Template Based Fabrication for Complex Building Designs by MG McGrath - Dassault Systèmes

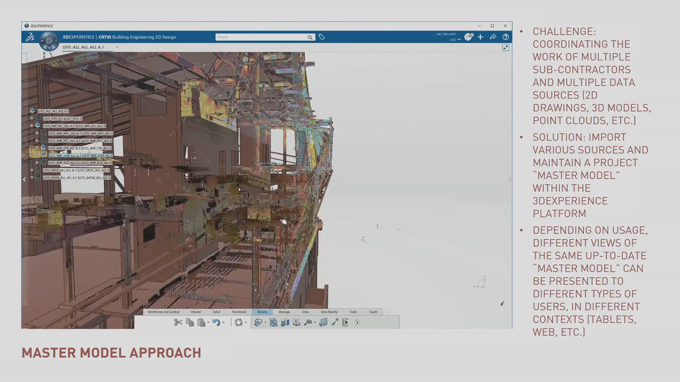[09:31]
So here we're comparing the steel, the low level of detail steel model coming from the steel engineers.